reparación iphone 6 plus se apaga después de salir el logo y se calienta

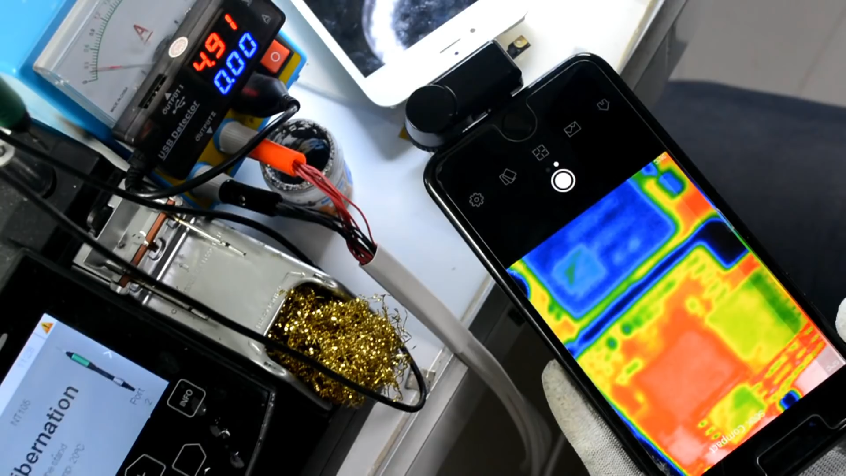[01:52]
Entonces lo que vamos a hacer es que vamos a bajar esos circuitos. Primero voy a bajar lo que estuvieron haciendo.
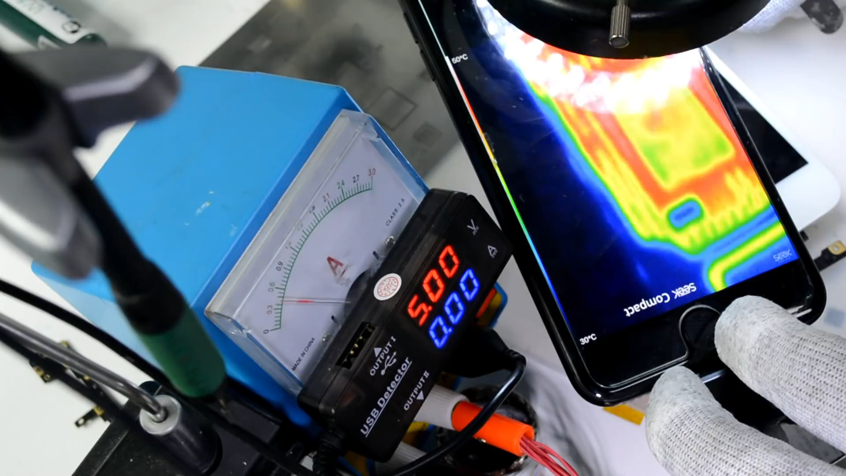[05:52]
Y ahí lo vemos que encendió bien.
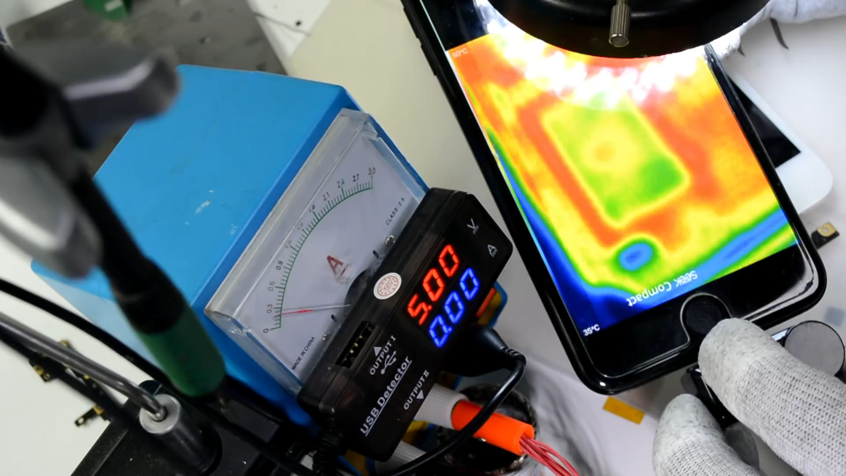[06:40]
Pero no detecto nada que se caliente. Ya bajo más.
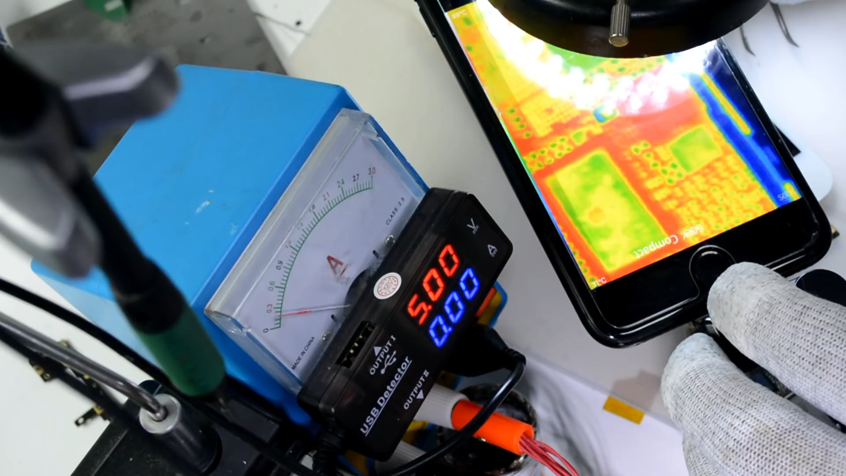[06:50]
Entonces muy probablemente, sí, ya entro en total ahorro de energía. Entonces va bien. Lo que vamos a hacer es cambiar los circuitos nuevos para tratar de dar solución.